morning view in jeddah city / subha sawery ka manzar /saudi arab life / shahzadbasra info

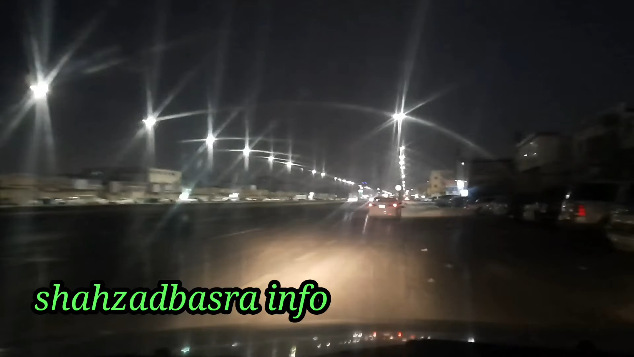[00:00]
اسلام علیکم گوڈ مارنے کیسے ہیں جی میرے ویورز امید ہے کہ آپ سب خیریہ سے ہوں گے اور میں بھی الحمدللہ بلکل ٹھیک تھا ہوں سب سے پہلے اب دوستوں سے یہی ریکویسٹ ہے جن دوستوں نے چینل کو سبسکرائب نہیں کیا ان سے ریکویسٹ ہے کہ چینل کو سبسکرائب کرنے لائک کریں اور بیل کے آئیکن کو دبانا مت بھولیں تاکہ میری آنے والی ویڈیو کا نوٹیفکیشن آپ کو مل سکے تو ابھی فجر کے بعد کا ٹائم ہے تو میں باہر نکلا ہوں تو آپ کو جدے
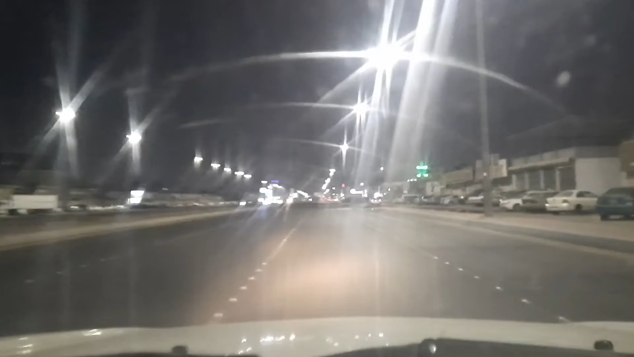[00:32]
کی سہر کرواتا ہوں جمعہ کا دن ہے لوگ سو رہے ہیں کچھ ورکر تو جو ہے نا آج سو رہے ہیں ان کی تو آج عید ہے روڑ کھالی